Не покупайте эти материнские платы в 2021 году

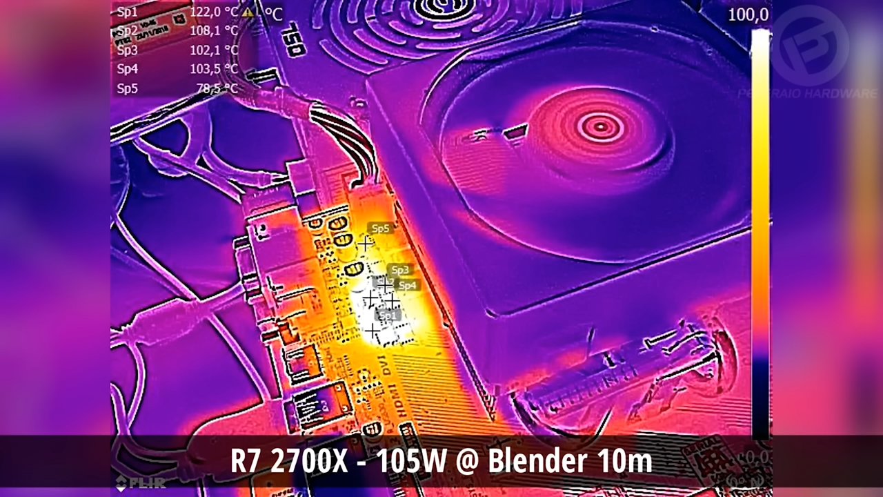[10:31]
На деле, запуск того же Blender приводит к тому, что простенькая 3-4-фазная VRM без всяких радиаторов быстренько превращается в прямом смысле того слова кипятильник, разогреваясь выше 100 градусов. В особо запущенных случаях из-за перегрева VRM может начаться и троттлинг процессора,